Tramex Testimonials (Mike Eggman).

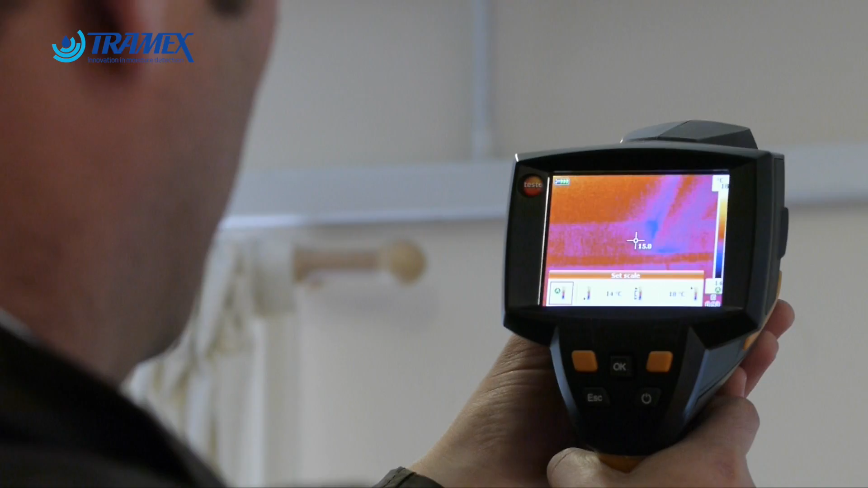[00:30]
which allows us to visually see possible locations of moisture, possible locations of cold spots.